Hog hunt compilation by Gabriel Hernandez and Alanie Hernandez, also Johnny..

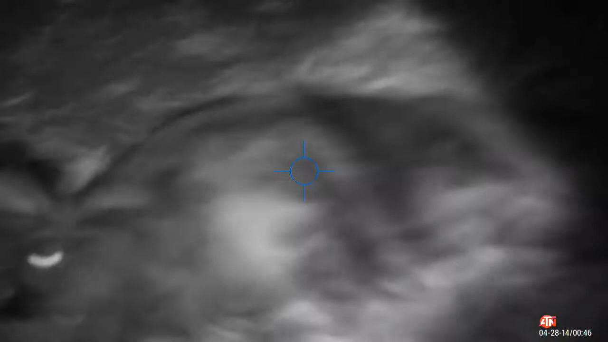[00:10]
Look where he hit him. Look at the damage on his shoulder.
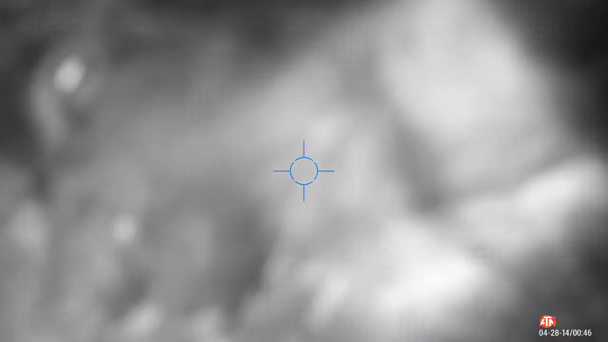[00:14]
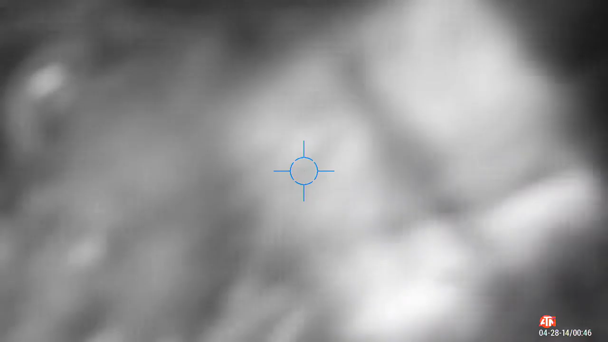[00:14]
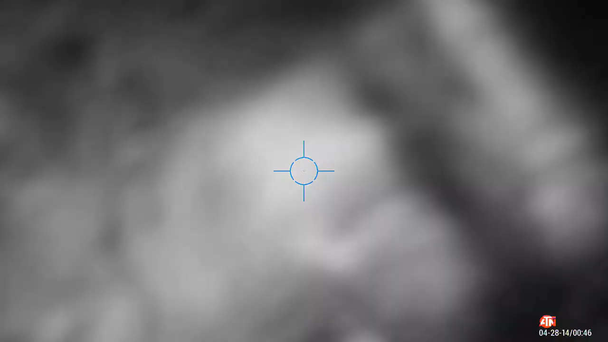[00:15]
Oh, my God. Oh, look at those cutters on him, dude.
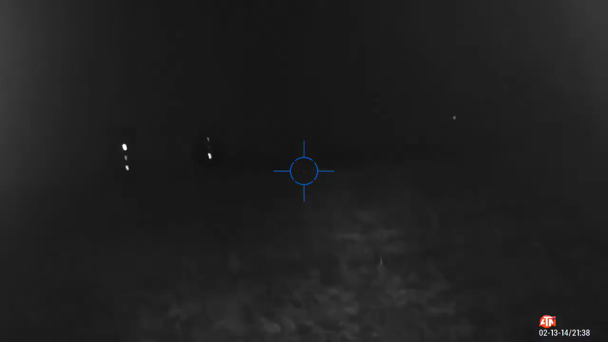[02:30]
He's down. He's down. Yeah. I'm on safe. I think I got him with that shot.
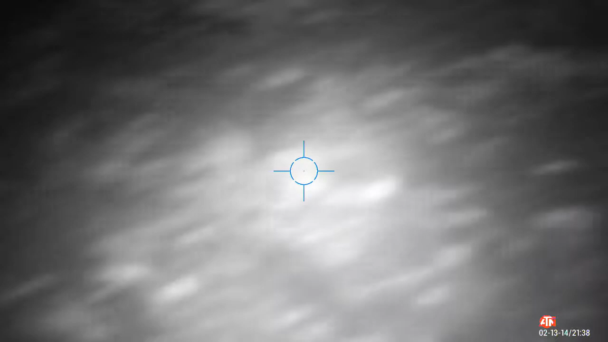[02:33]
You did. That was badass. You filming it? Yes.
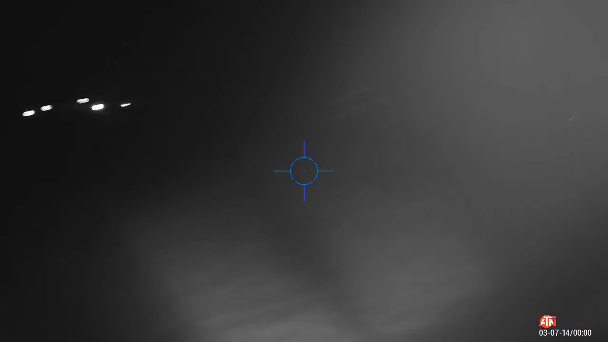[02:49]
My gun was on safe. Did you shoot the big one? Yeah.
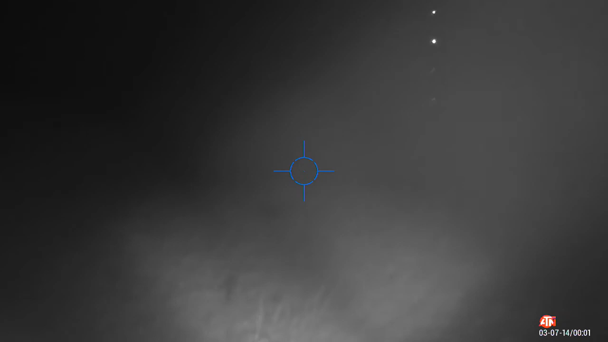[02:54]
It's down. You hit it. It's down right there.
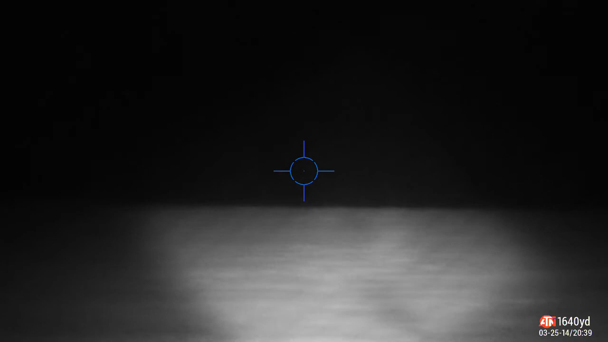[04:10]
Oh you hurt that? Yeah. Did you do that?
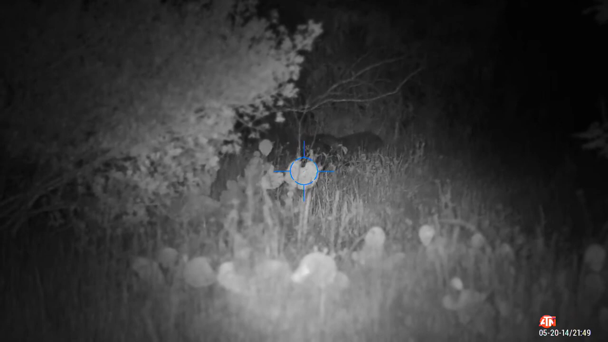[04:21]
Alright hold on. 3, 2, 1. We got two dead pigs. Huh?
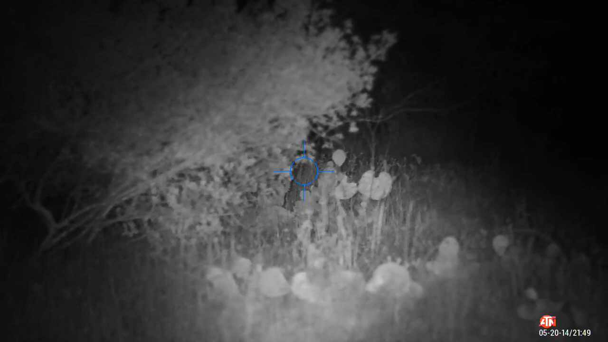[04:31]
We got two dead pigs? I'm still hot and I'm still watching in the scope. Yeah.
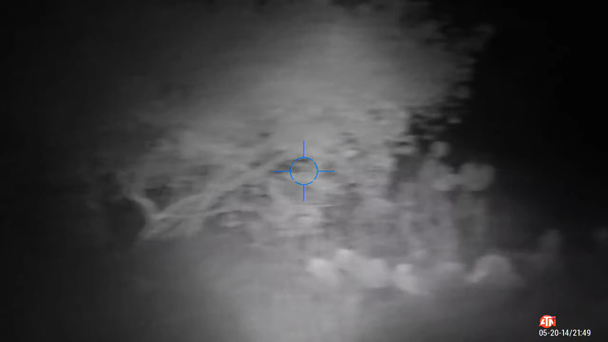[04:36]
I'm still watching. Keep an eye because I can't really see. I've got two. I'm scanning to the left. Nothing. They ran.